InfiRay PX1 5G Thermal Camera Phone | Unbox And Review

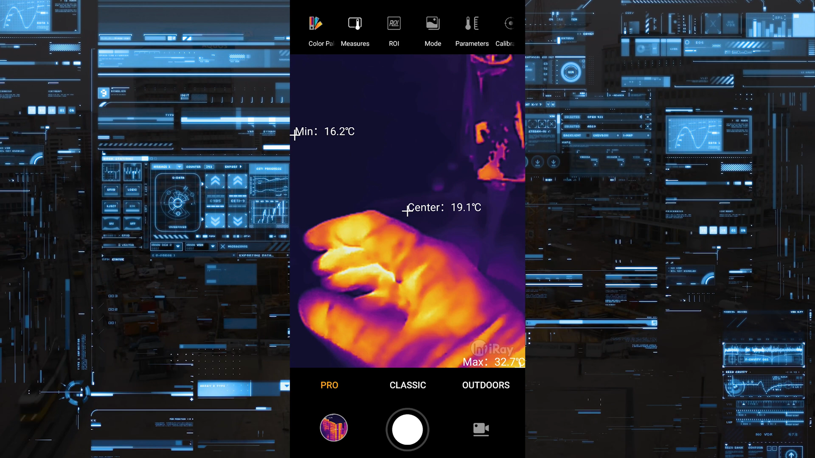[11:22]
On screen: max 32.7°C, min 16.2°C
Much more purely recordings of this camera. Here is another example.
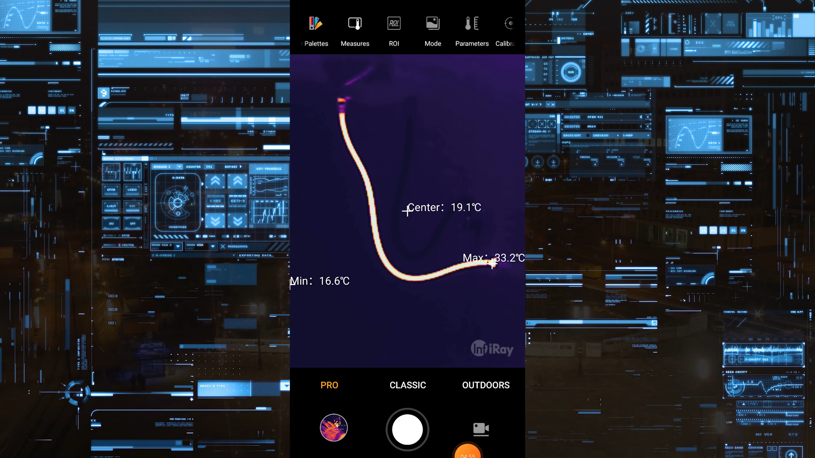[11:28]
On screen: max 33.2°C, min 16.6°C
Demonstrating how good is the close distance recording.
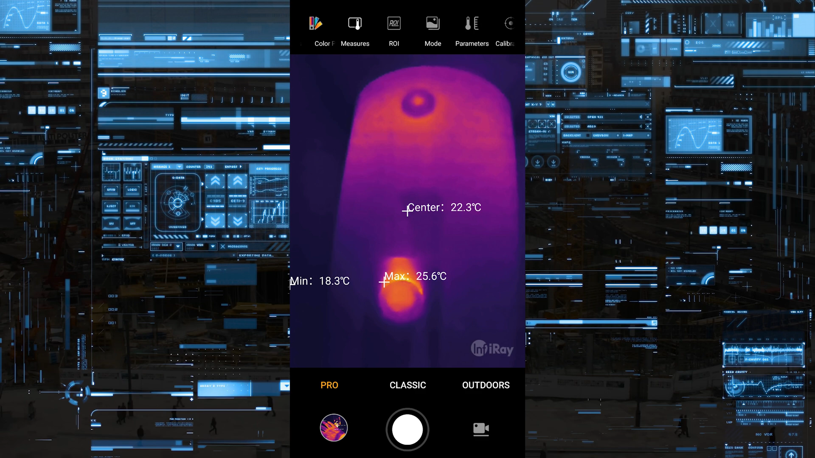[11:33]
On screen: max 25.6°C, min 18.3°C
With this kind of cameras. As I go closer to this water boiler. You can see every detail in the timer.
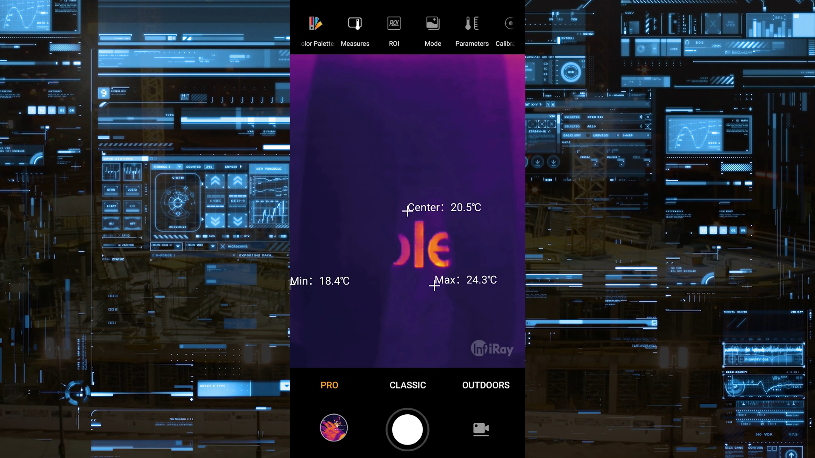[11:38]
On screen: max 24.3°C, min 18.4°C
The brand. It's very clear. You can see the pipe.
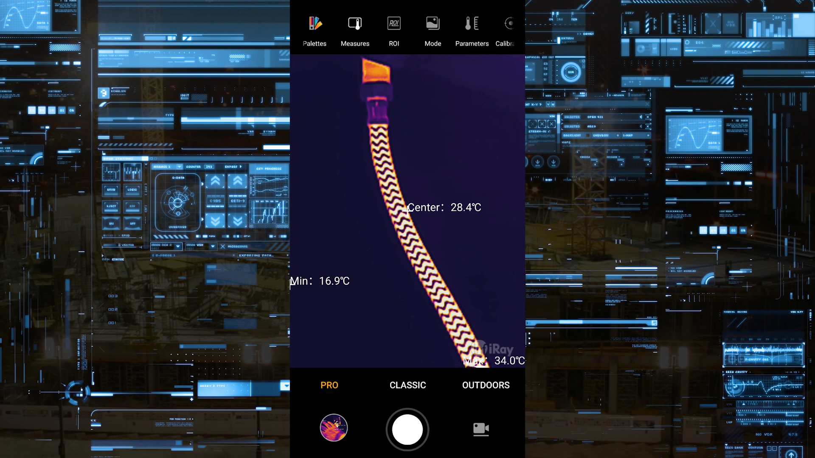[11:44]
On screen: min 16.9°C
Every detail of the hot pipe.
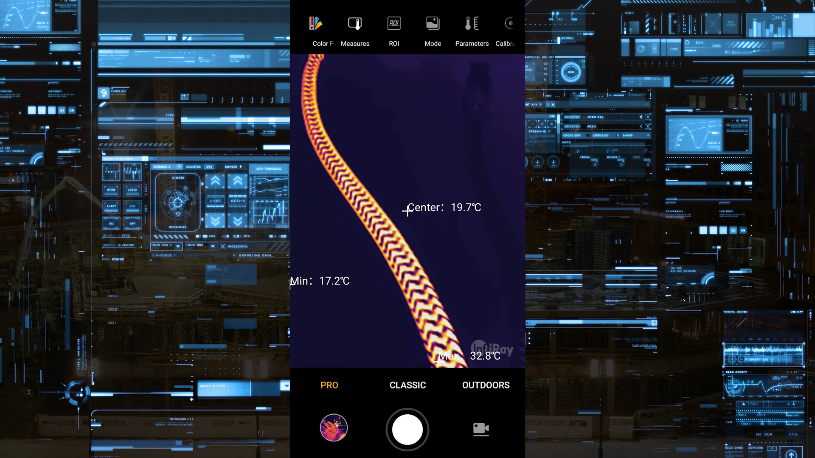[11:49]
On screen: max 32.8°C, min 17.2°C
Absolutely nice and clear. You can see the cold pipe as well.
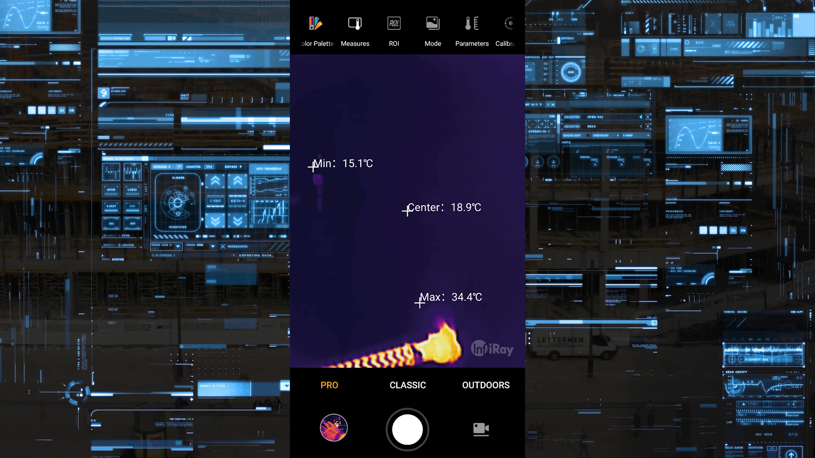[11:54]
On screen: max 34.4°C, min 15.1°C
It's absolutely black. Dark in the background.
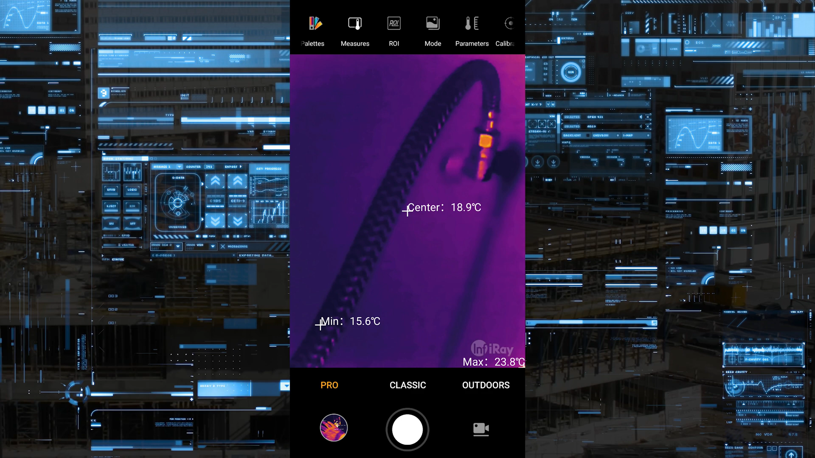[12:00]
On screen: max 23.8°C, min 15.6°C
As the metal reflecting the heat. You can see the shininess of it. It's very nice. Very nice camera.
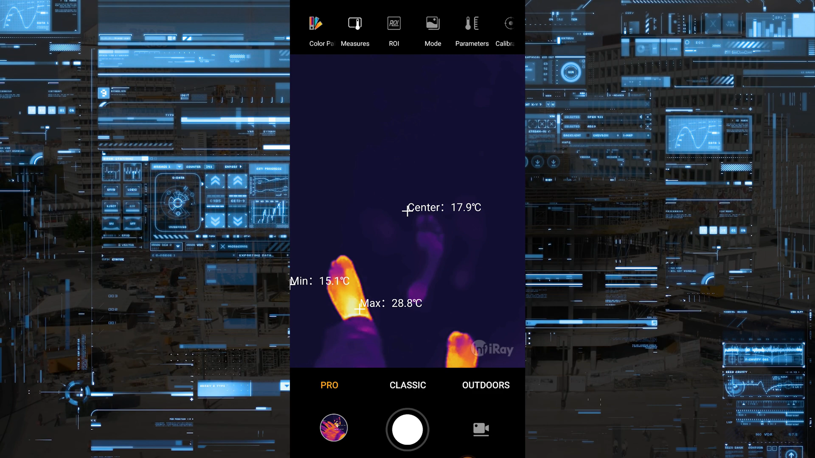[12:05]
On screen: max 28.8°C, min 15.1°C
Thanks to the high sensitivity of the sensor. You can see even the footprints on the floor.
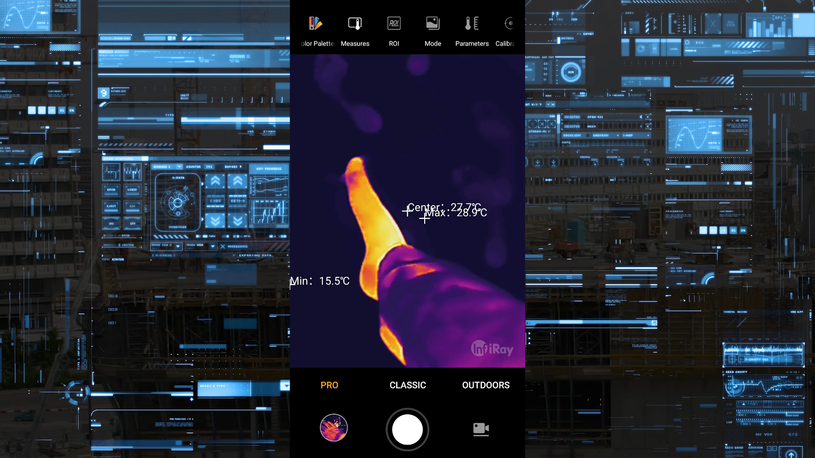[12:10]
On screen: max 28.9°C, min 15.5°C
Much more longer than with other type of cameras. Also the accuracy is 2 Celsius plus minus.
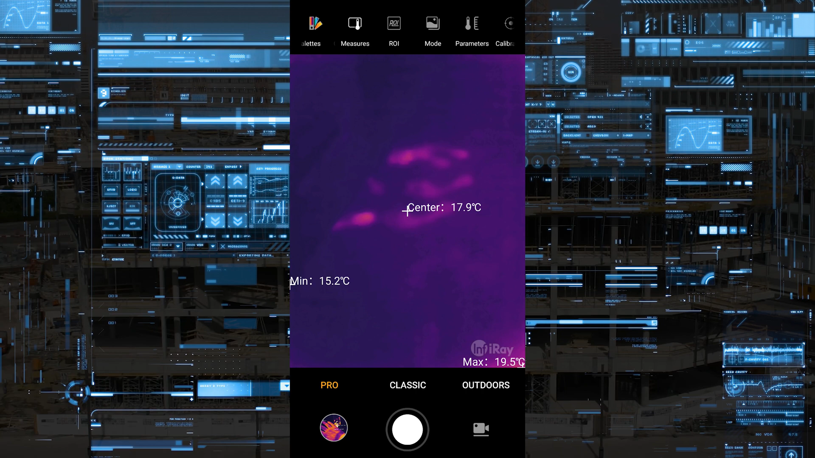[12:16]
On screen: max 19.5°C, min 15.2°C
Temperature range is from minus 20 to 550 Celsius.